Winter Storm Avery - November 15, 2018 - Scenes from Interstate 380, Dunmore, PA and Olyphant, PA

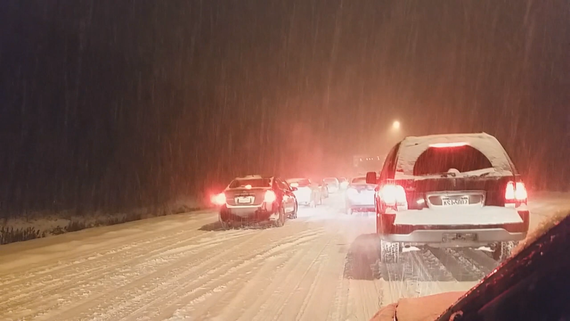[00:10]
Again, just the top of 380, getting close to Dunmore here, but wow. It's just November 15th, folks. It's 20 to 6. Snow is heavy.
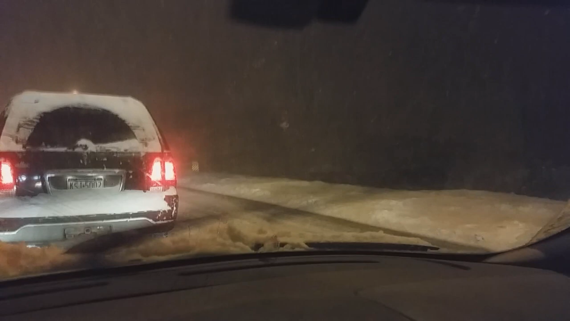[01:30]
Scared the ever-living crap out of me. Oh, goodness. There's suddenly a wall of snow out of nowhere. Don't know if that means things are going to move. We'll see how it goes. Later.
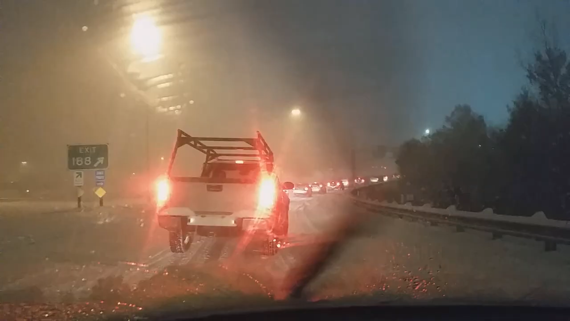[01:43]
Man, I've seen fire and I've seen rain, but I don't think I've ever seen traffic backed up like this going on to exit 188, 347.
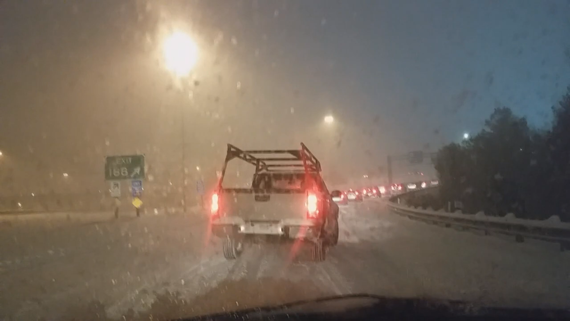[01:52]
Wow. Traffic just stopped. Quick look here. Real.